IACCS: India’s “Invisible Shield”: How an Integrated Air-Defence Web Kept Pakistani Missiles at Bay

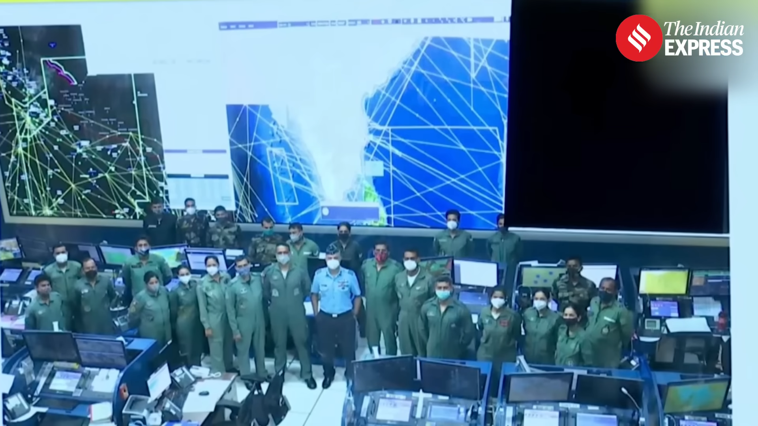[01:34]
A photograph released showed over two dozen Indian Air Force personnel monitoring a large screen that displays a consolidated real-time operational picture of the nation's airspace.